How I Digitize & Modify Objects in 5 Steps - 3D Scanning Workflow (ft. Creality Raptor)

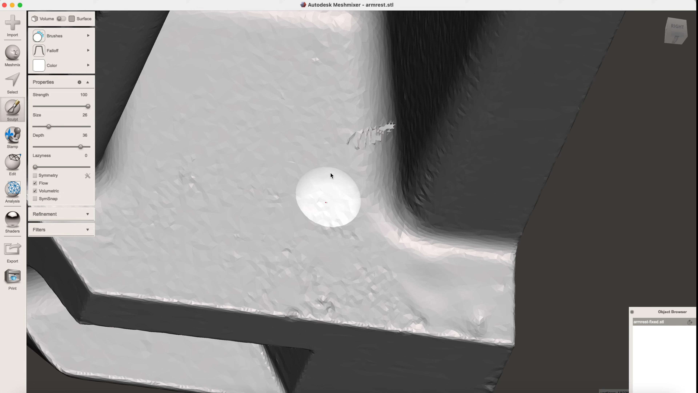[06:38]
There were a few holes that didn't get closed properly, so I selected those areas and deleted them, then patched the missing pieces.